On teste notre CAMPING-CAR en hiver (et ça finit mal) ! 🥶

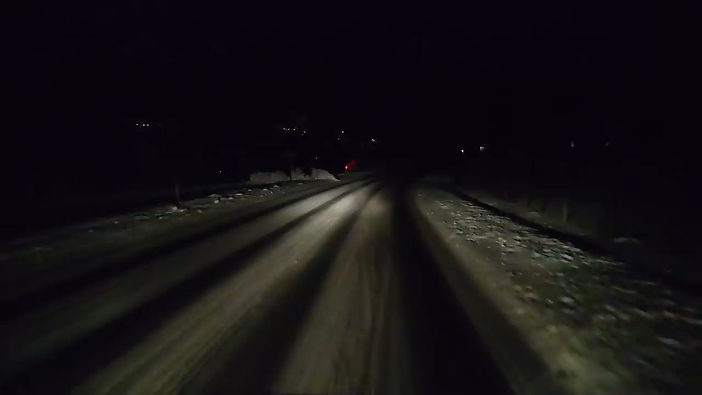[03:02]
On est arrivés hier soir et puis il a commencé à neiger énormément. Tempête, on s'est posé sur une aire de service qui, par chance, était au bord de la route. Tournez à droite, puis votre destination se trouvera sur la gauche.